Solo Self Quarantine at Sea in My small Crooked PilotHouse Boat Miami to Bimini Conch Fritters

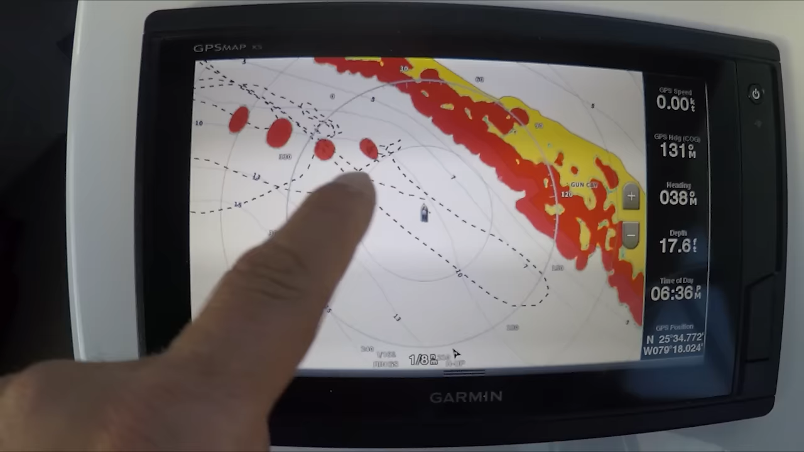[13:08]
You see all the ships there? 1, 2, 3, 4.
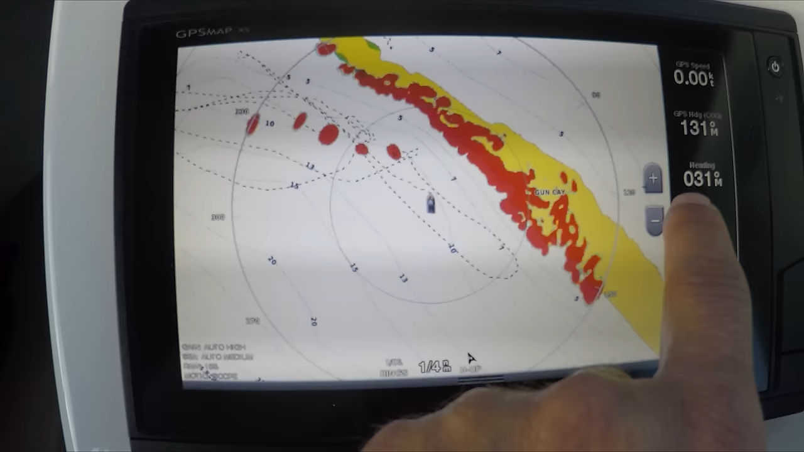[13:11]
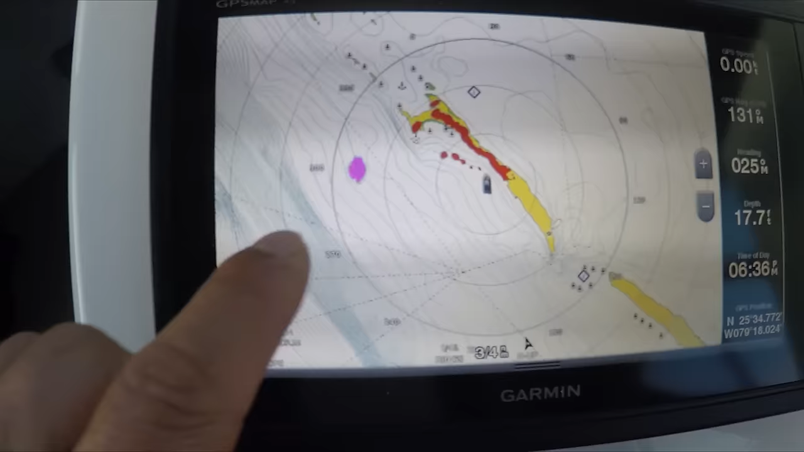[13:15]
And the ship that is going by right now is this one. That is on that is like a purple color.
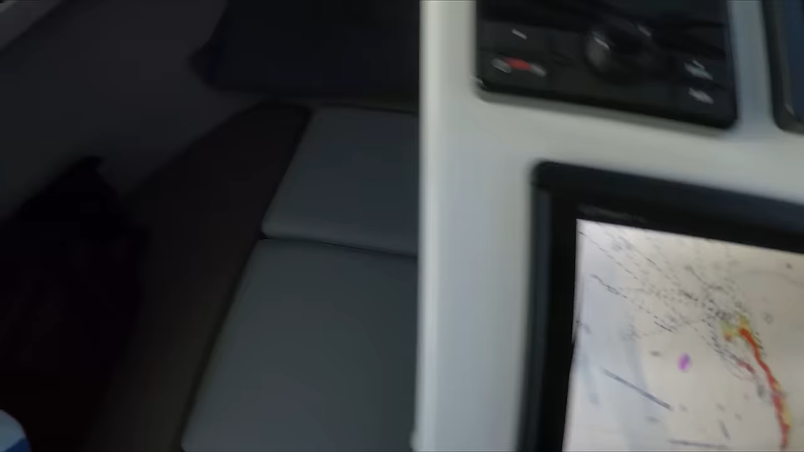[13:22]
Is that one right over there?
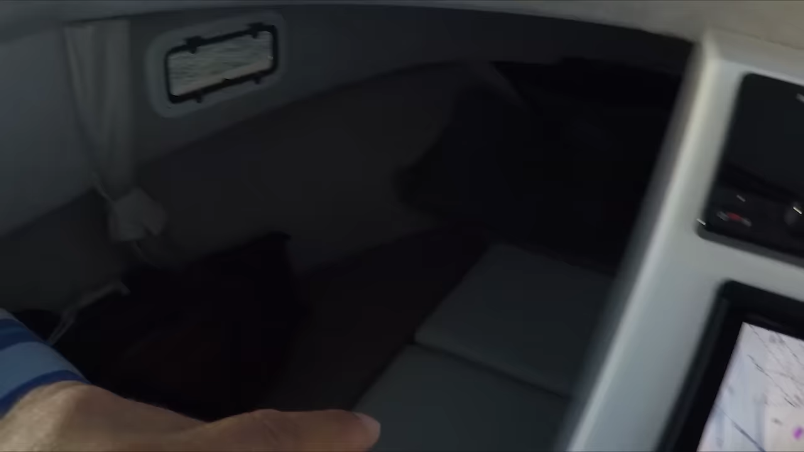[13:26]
See, that's why it's a different color.
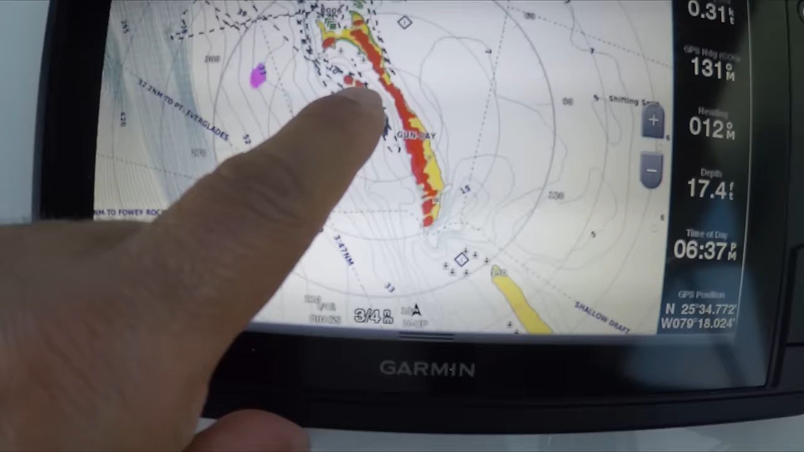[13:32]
The ones that are anchored is a different color because they're not a threat, they just stay there.
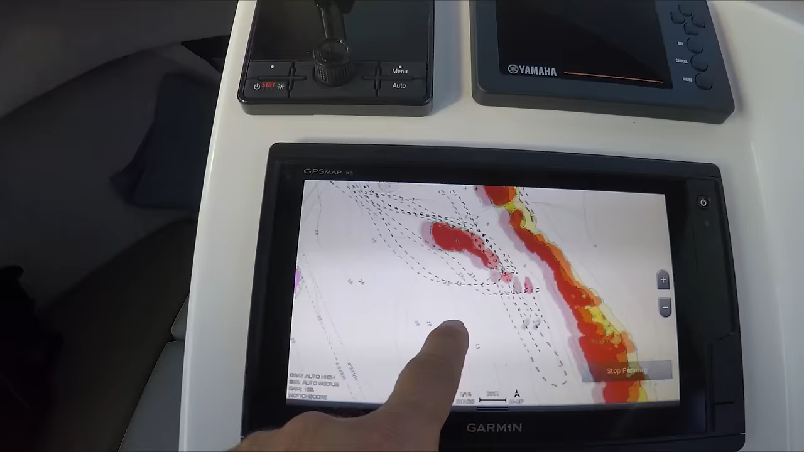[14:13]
that crowd right there of all those boats.
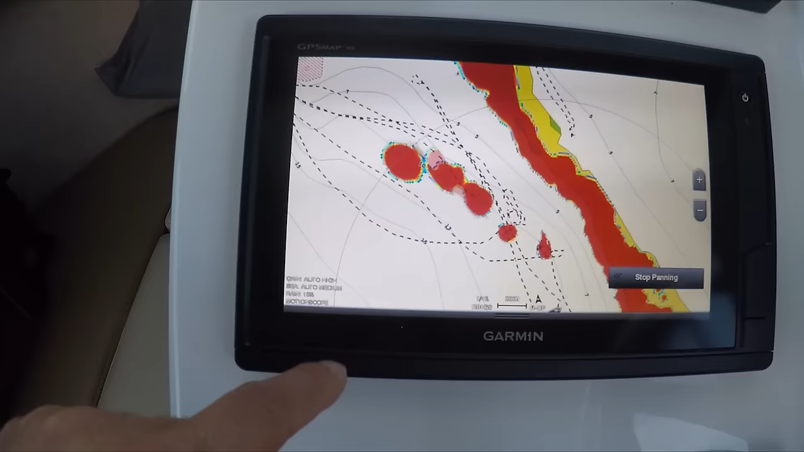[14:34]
See? It's because the sailboats are all together. And after the sailboat, you see another sailboat there, another one here. All right, there's the big ship back there.
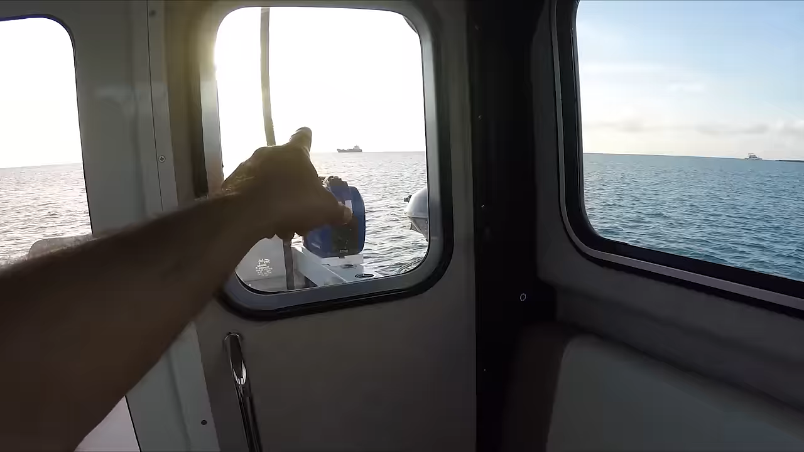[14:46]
That big ship is this big crowd right here.
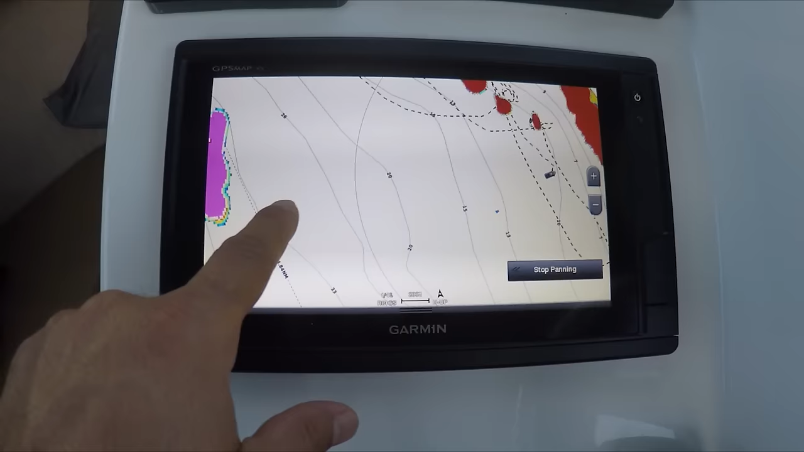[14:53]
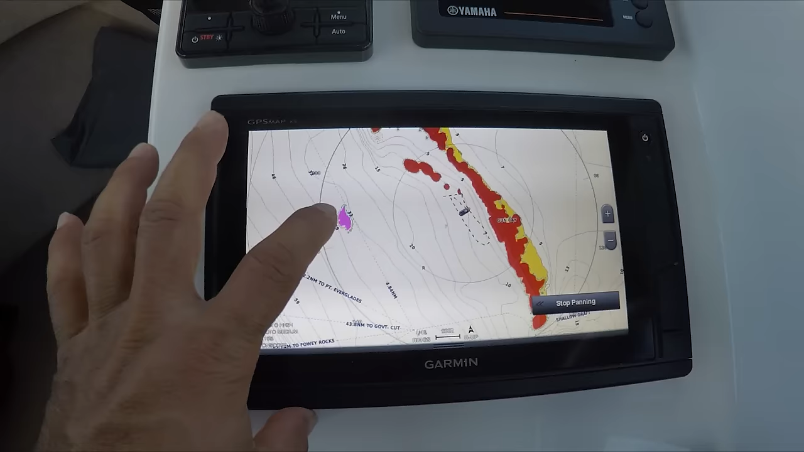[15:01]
So it's a different color because it's moving. That's what I like about this radar, is that whatever is moving, it's gonna show you a different color. That's why they call it the Doppler effect. So you get a different color.
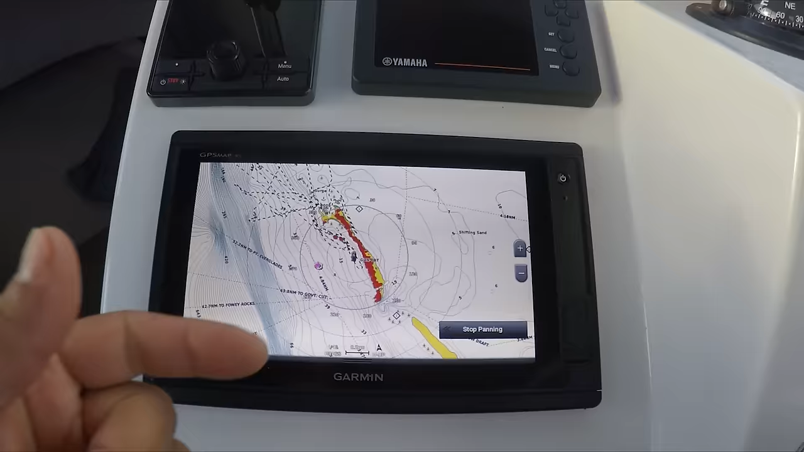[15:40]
so I saw a dot this color coming behind me. So I prepared myself to move to the side a little bit.
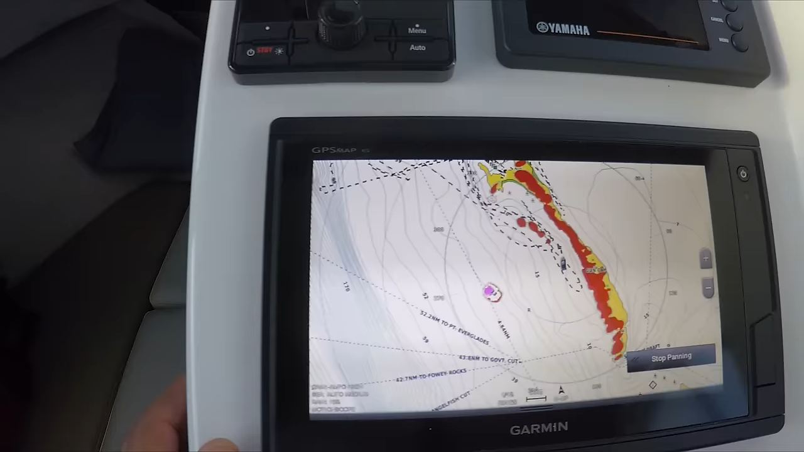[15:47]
So it's a great tool to have because you don't have to look everywhere.
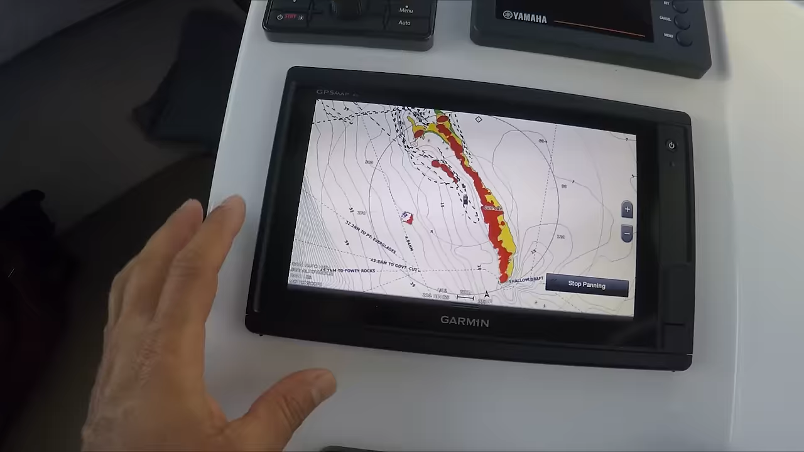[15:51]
The radar is going to do a lot of the visual effect. See right here, there's 3, 4, 5 sailboats, right?